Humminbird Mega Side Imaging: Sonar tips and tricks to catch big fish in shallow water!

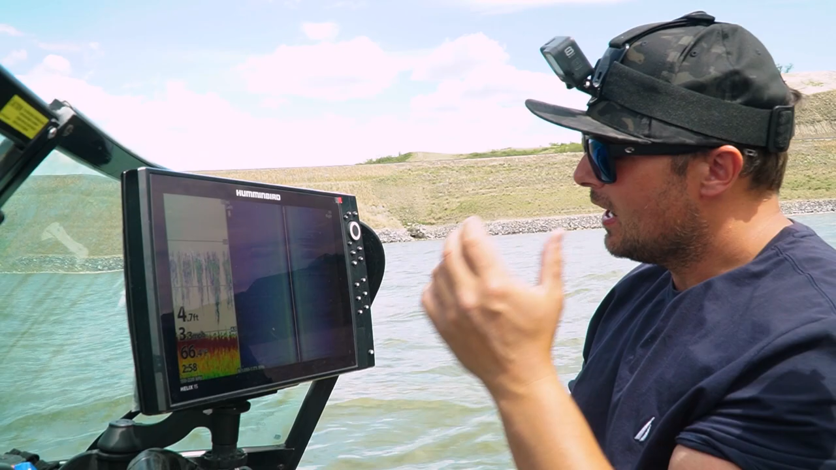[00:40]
trouble picking up fish under the boat so here's a couple pointers right now the shore is in shallower
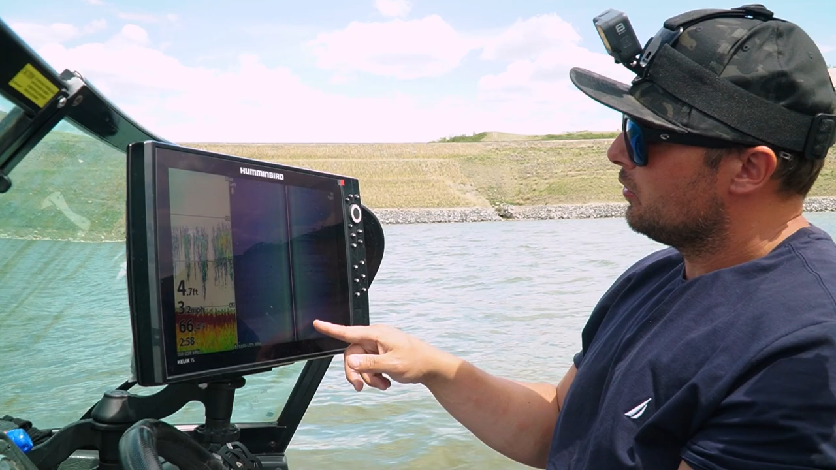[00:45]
my left side out deeper towards center lake obviously
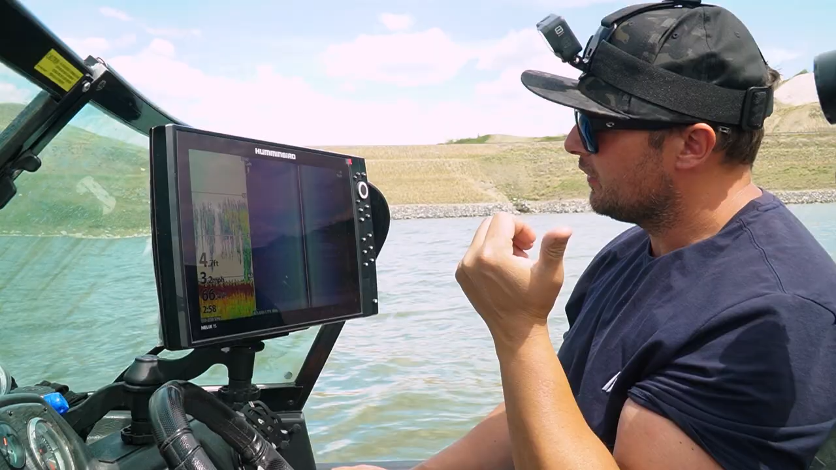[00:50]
i'm marking my fish into the right i don't have anything under the boat so that's that's telling me they're in shallower i need to readjust now on top of that
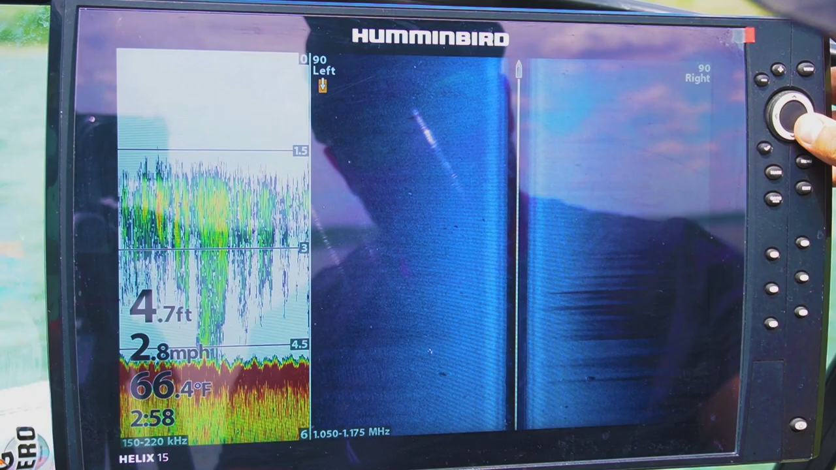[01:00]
On screen: depth 4.7 ft, water 66.4°F, speed 2.8 mph
i can sit there or i can sit here and mark that waypoint so first of all i can zoom in see what i'm looking at is actually
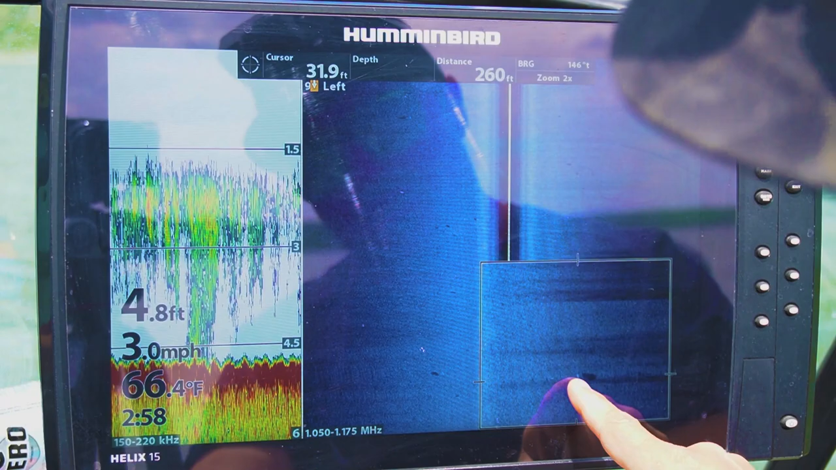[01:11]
On screen: depth 4.8 ft, water 66.4°F, speed 3.0 mph
a fish and i can tell it's a fish because of the white return and then the shadow
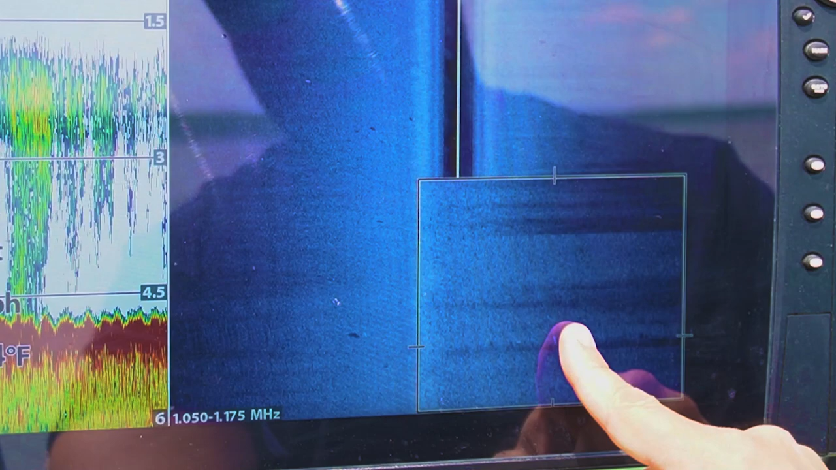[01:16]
behind it what that means is that is
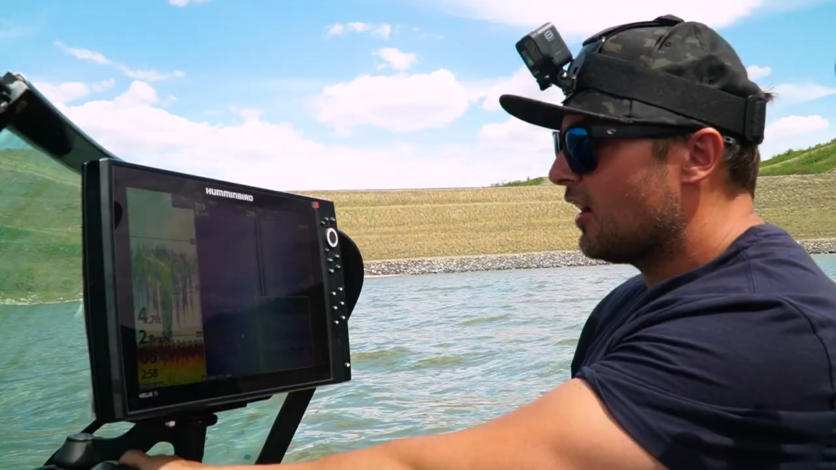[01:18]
actually a fish that is suspended off the bottom and it's
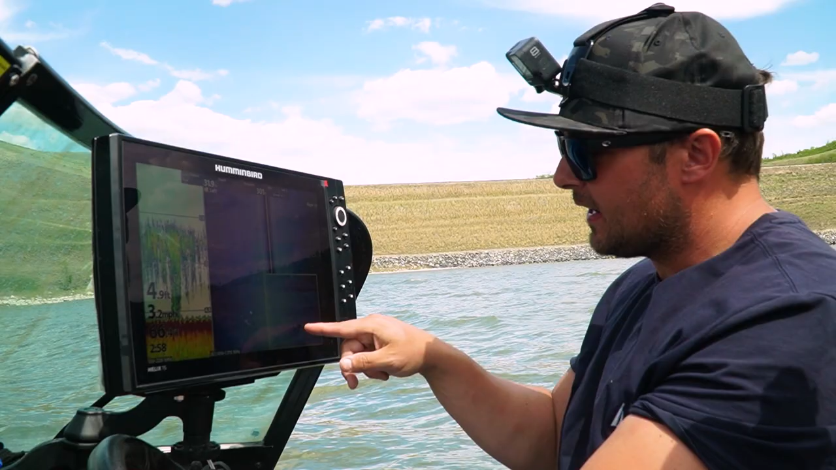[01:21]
casting a
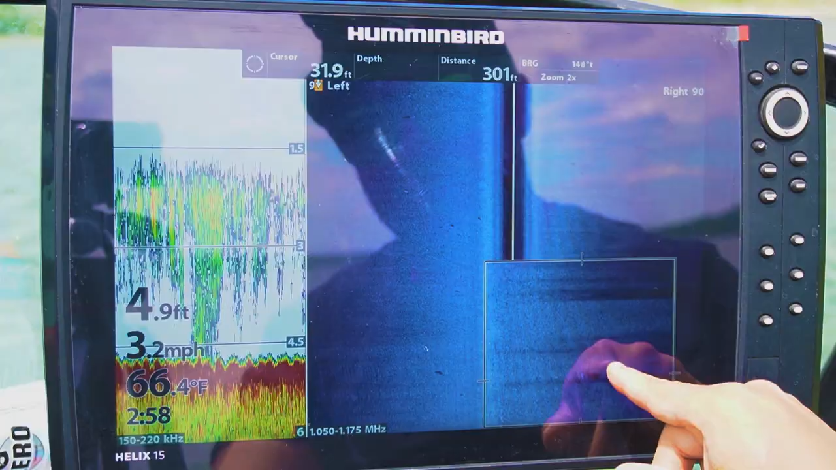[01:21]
On screen: water 66.4°F, speed 3.2 mph
sonar shadow so now that i have it located and identified i
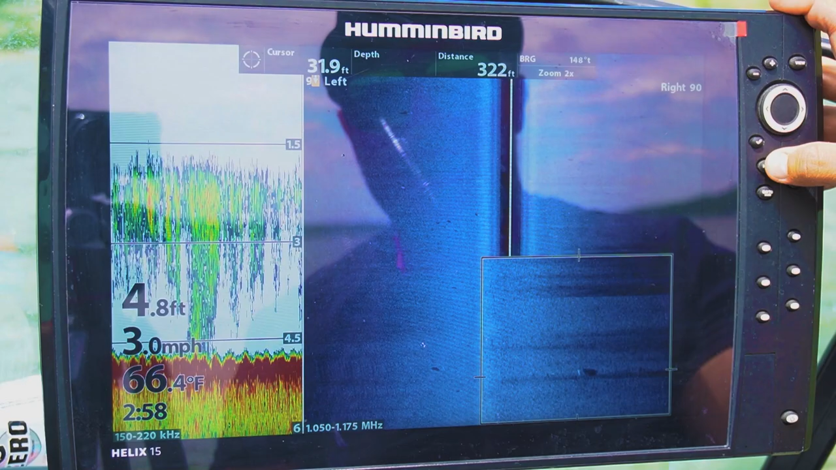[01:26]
On screen: water 66.4°F, speed 3.0 mph
can mark that so i just created a waypoint that i can go back on my screen and now i can come back and
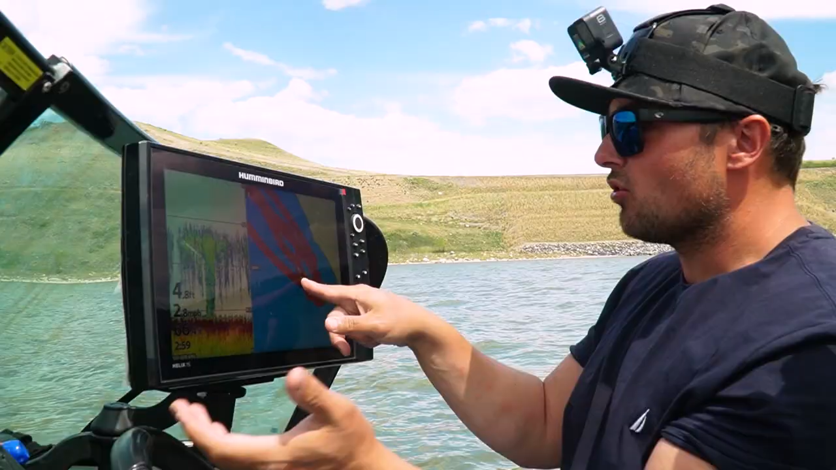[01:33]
drop right on top of it so we can literally
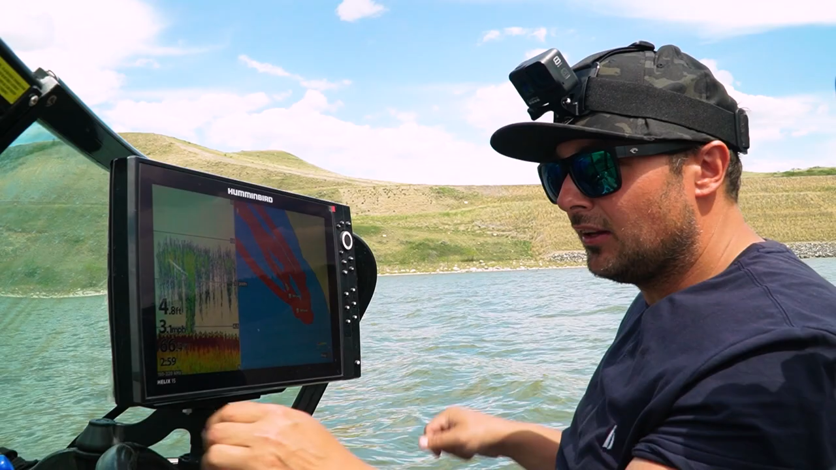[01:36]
wheel around and get back on top of that fish and put those side imaging fish right under
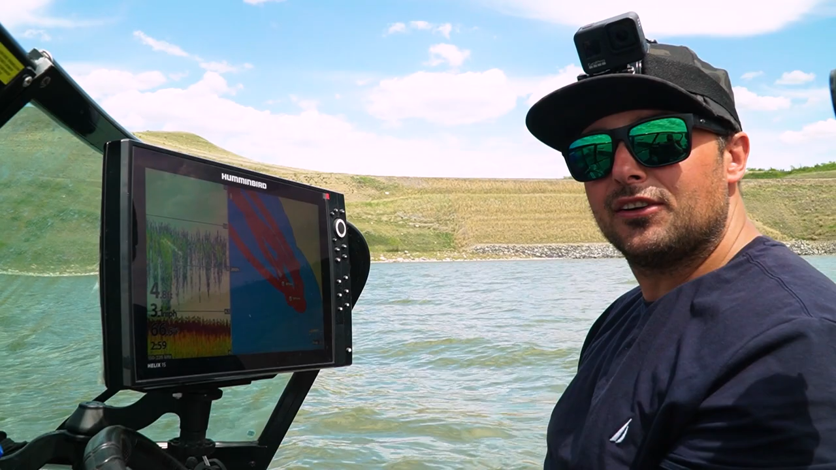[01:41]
the boat such an underutilized
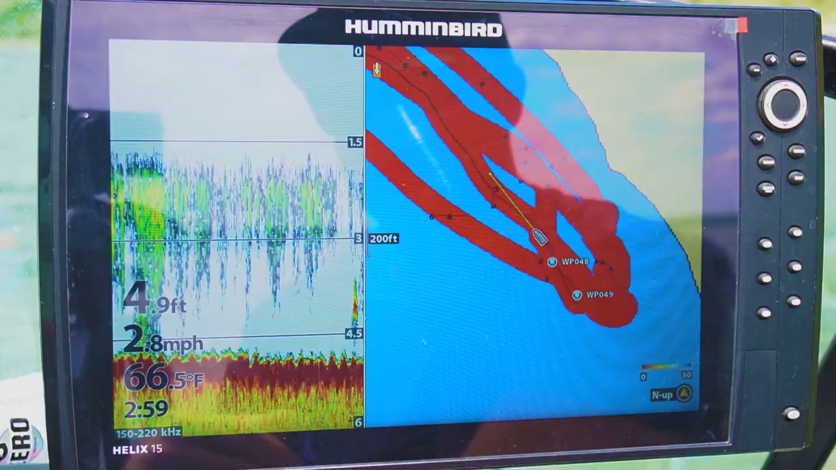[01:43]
On screen: depth 4.9 ft, water 66.5°F, speed 2.8 mph
tool i use it lots in the spring and in the fall especially
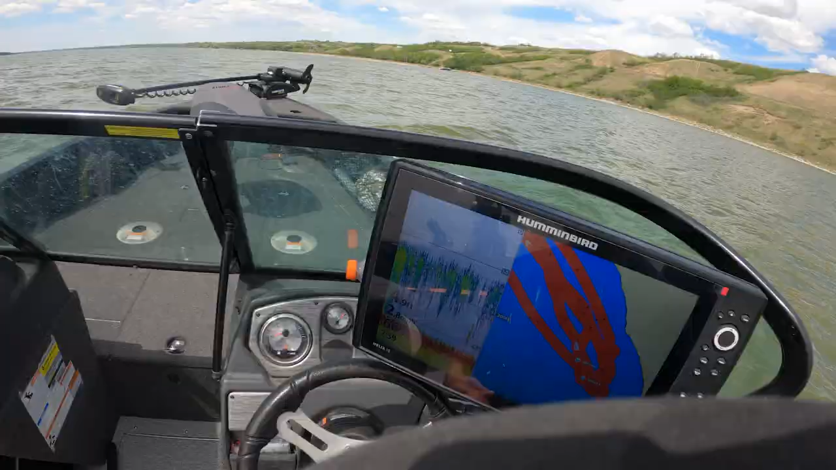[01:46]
when fish are posted